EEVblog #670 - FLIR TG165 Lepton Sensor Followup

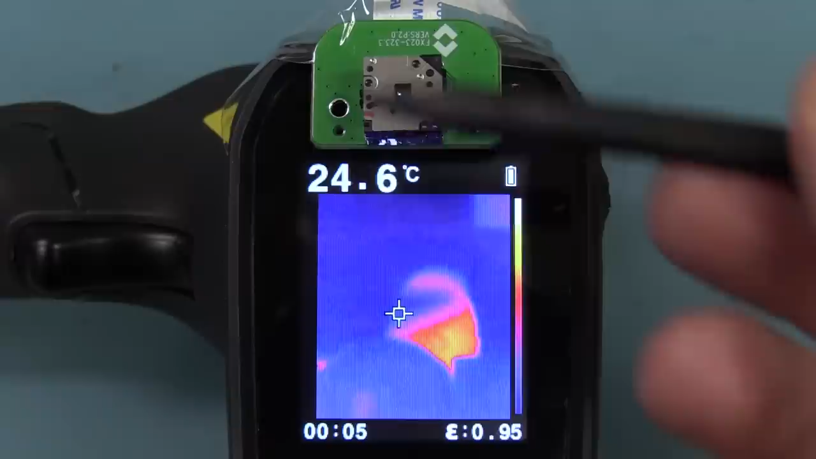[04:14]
On screen: spot 24.6°C
thing over the inside of the lens or something like that there we go, you just saw the shutter close there it turns out this actually does have a micro shutter attachment built onto the top of this and this is not it's not really like a proper external shutter, but it's actually a purpose design clip on attachment and if I actually looked at the photo of the module in the data sheet, it would have been fairly obvious that it was a clip on attachment I noticed that it did have something clipped on the top,
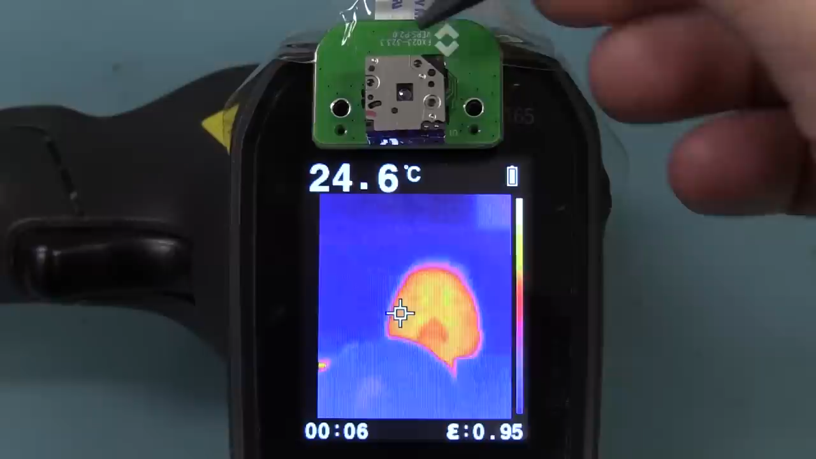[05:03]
On screen: spot 24.6°C
which the data sheet doesn't tell you about it just says, you know, it supports an external shutter, it doesn't say that it's a micro shutter actually on this thing and that's what that coil was on the top that we saw and there's a little shutter inside there and I'll get you to close up on this in a minute but occasionally it will actually close over and you must if you were watching you would have seen it before,
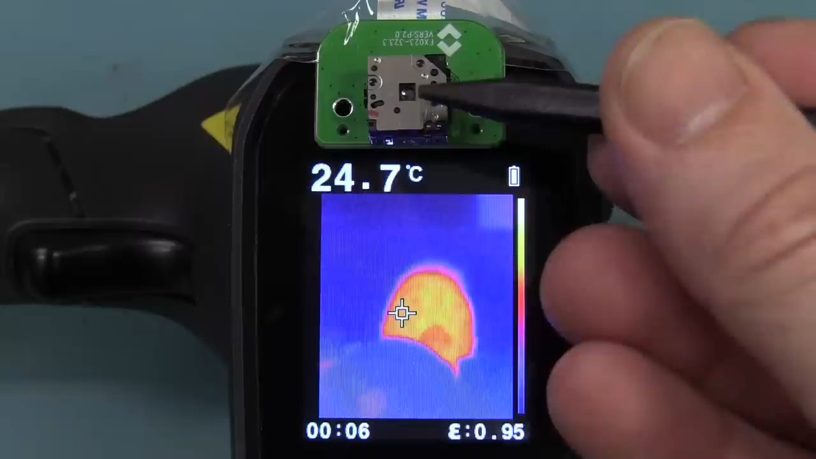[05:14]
On screen: spot 24.7°C
close over and I don't know, I'm probably not going to be able to make it do it because it does seem to be quite random, but anyway, even if I try and heat it up there, I'm not sure it's going to do it, oh there we go, it just closed it just blinked and yeah, it does the compensation and then, so I completely missed that,
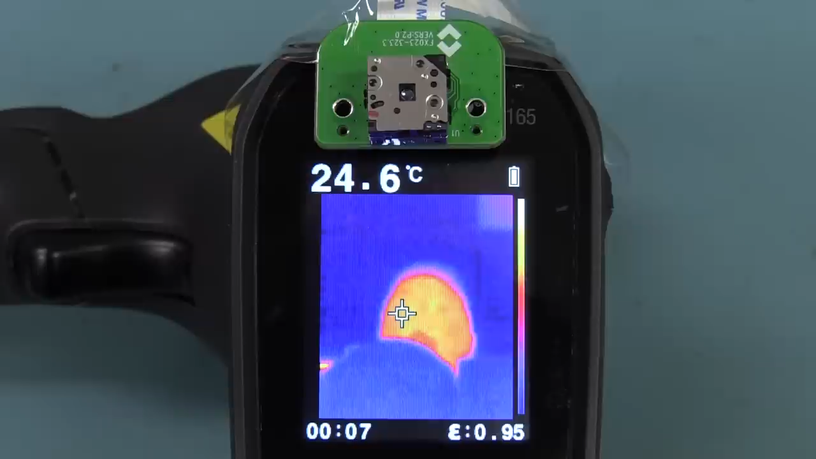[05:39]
On screen: spot 24.6°C
it does have a shutter because I was expecting like a huge external shutter like they've got on the FLIR ONE and other thermal imaging cameras, but this thing it's so cute, little tiny micro shutter.
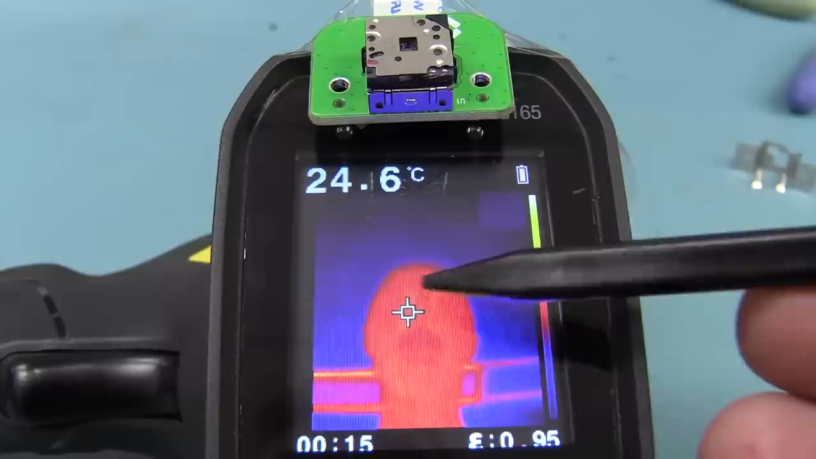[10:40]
On screen: spot 24.6°C
they're not taking that temperature, as I said, isn't coming from the lepton sensor, the uh, scale, there's no scale over here, so I'm, I'm surprised that they bothered to do that when this thing is just going to be used. You know, switch it on for a couple of minutes, take a few measurements and switch it off. So, it's, it's rather unusual.
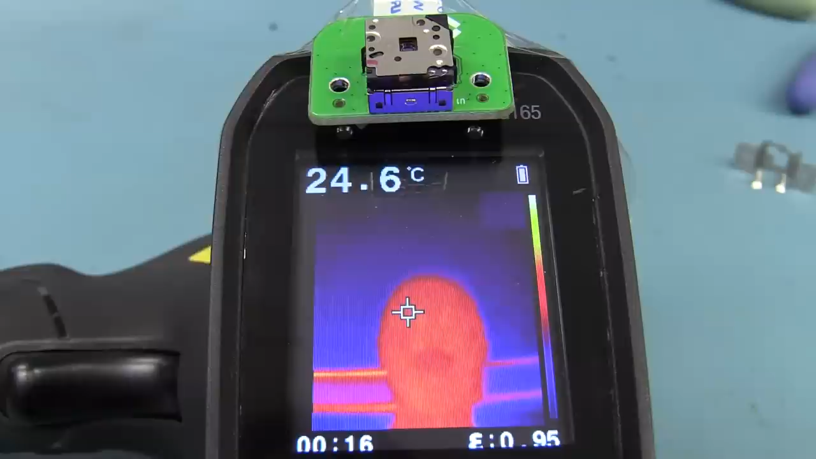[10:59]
On screen: spot 24.6°C
I don't know, but they decided that they needed it, maybe there, maybe there'll be a firmware update in the future, but in any case, if you wanted to maybe hack the, uh, firmware on the thing and you could maybe add some scale functions and read the data out of the, uh, lepton sensor, that's certainly possible, and with a shutter in there, it may not, oh,
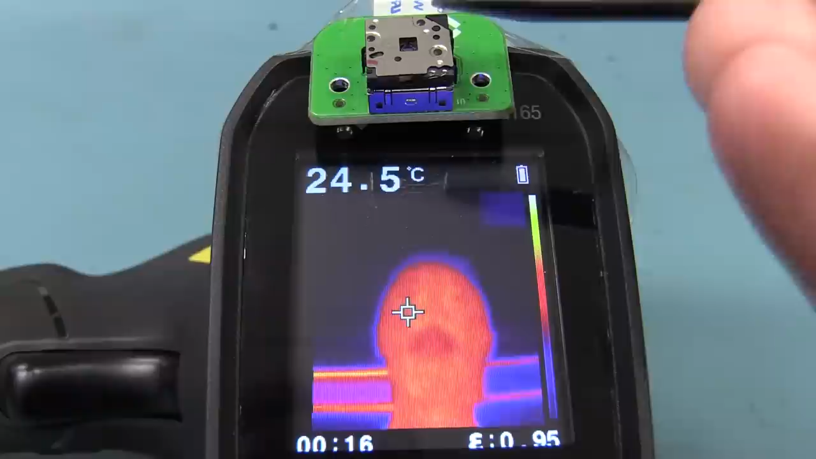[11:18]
On screen: spot 24.5°C
there it goes, it just blinked, may not be as good in performance as a proper, uh, external shutter, but, you know, hey, it's probably good enough for, uh, the low-end market that they're aiming for here with this thing.
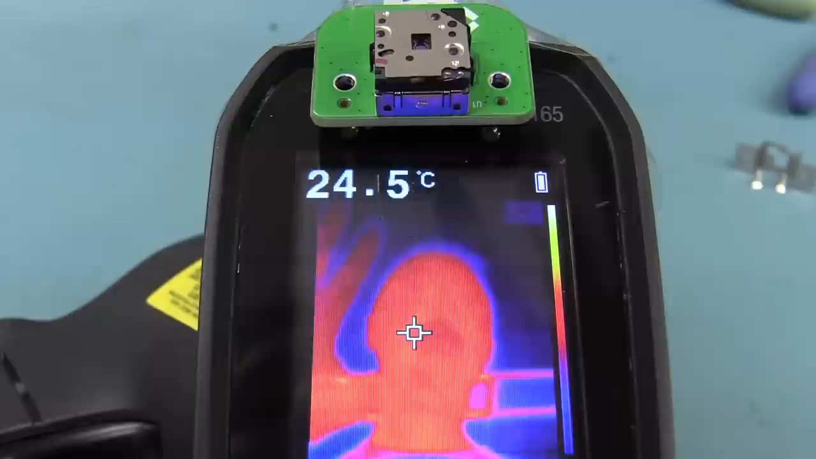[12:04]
On screen: spot 24.5°C
that could be the lepton sensor actually instructing sending the command out, or the micro might just go, well, let's just do one, camera's been turned on, everything's fine, but after that it does seem pretty random, it's not like a time-based, uh, thing at all. So, one thing I wanted to test is, does it actually do the calibration more frequently if it's going through a fairly quick, uh, ambient thermal ramp? So, you know, I'm here in the lab, and it's, you know,
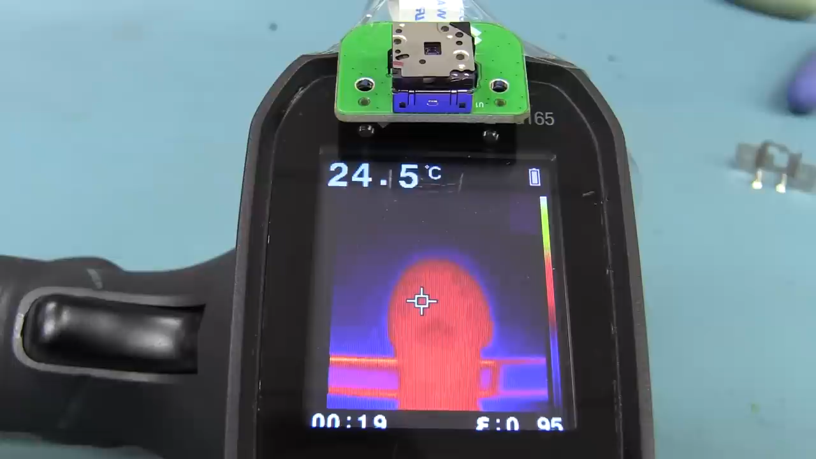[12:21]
On screen: spot 24.5°C
23 degrees or something like that, and it's pretty darn constant. And if I turn the aircon on, you know, it's constant within, it cycles within half a degree Celsius or something like that. So, maybe it's not drifting all that much, and you wouldn't expect it to, just at an ambient temperature like this. So, uh, what I'm going to do is actually stick it in the, uh, thermal chamber. I've already got the thermal chamber heated up to 60 degrees. So, I'm basically moving it from the lab environment into a warmer air environment, and you know, I, you know, I don't obviously have a temperature sensor on this or inside this.